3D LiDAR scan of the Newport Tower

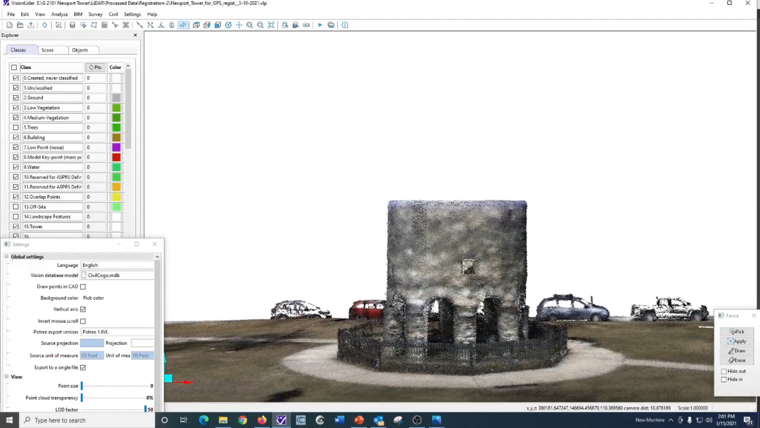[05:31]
and sight lines and alignments through the windows that exist in the tower.
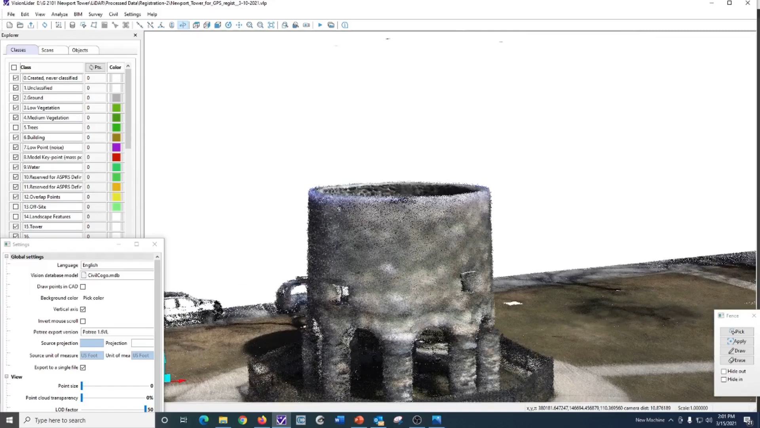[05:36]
And you can see, as I rotate, you can see through the windows.
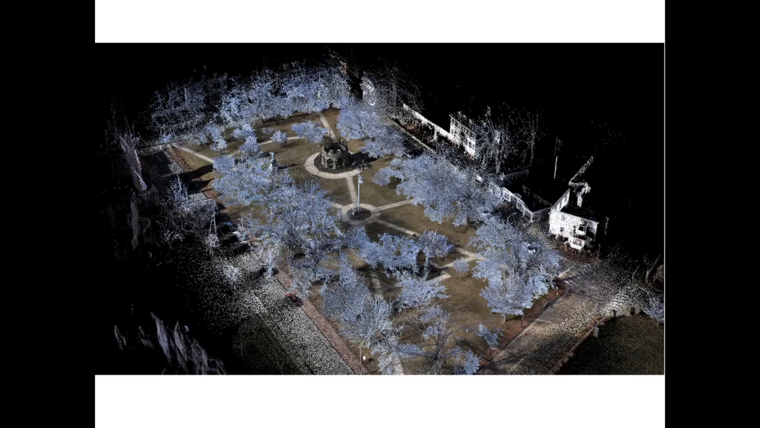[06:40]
Oblique views are carefully and quickly created once the scans are captured and processed.
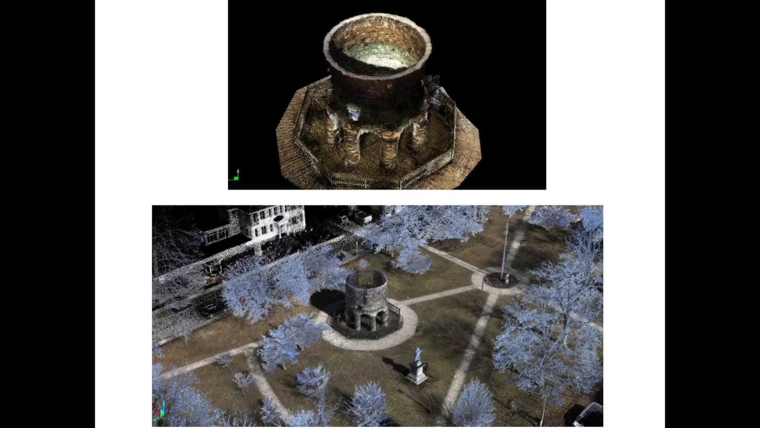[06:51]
We can do close-up views by isolating the tower. And again, the lower view, another bird's eye oblique view.
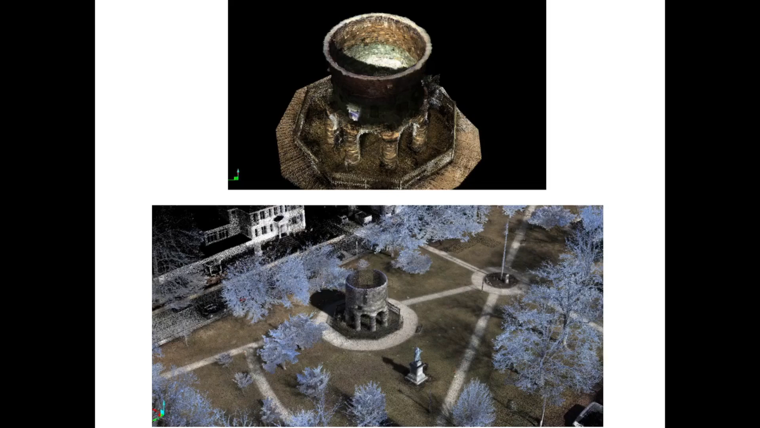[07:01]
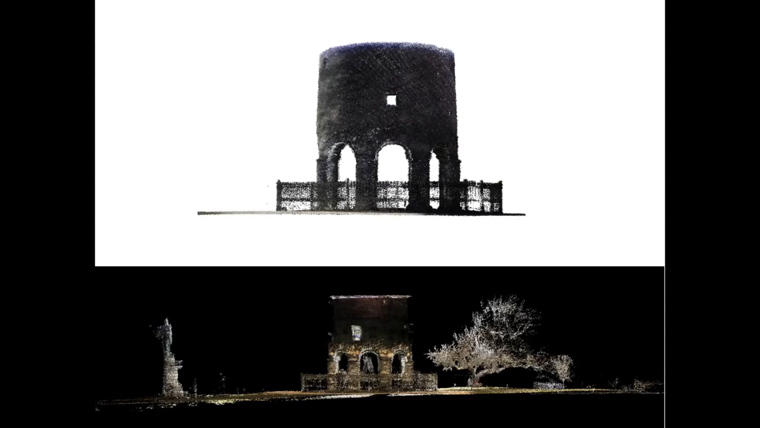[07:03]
Two cross sections. Our work was done in the day, during the daytime, in the sunlight. But with the software, we can make it appear as if it was done at night. Another view of the entire park and across Bellevue Avenue.